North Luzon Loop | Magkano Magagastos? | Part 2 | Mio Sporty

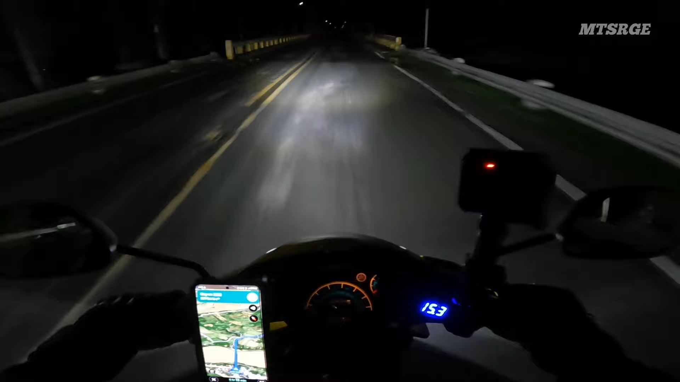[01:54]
Alright, mga sirs, magandang umaga. Bali, ito, tatawid na tayo ng Cagayan River.
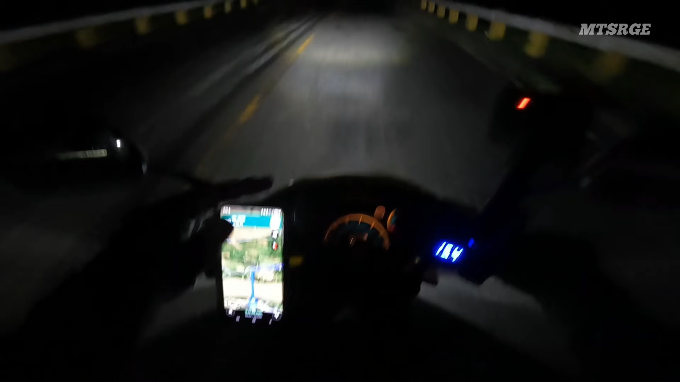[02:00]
Parang ano yata ito, Magapit Bridge yata itong pangalan ng tulay na ito. Itong malaking tulay na ito. Oops, yeah.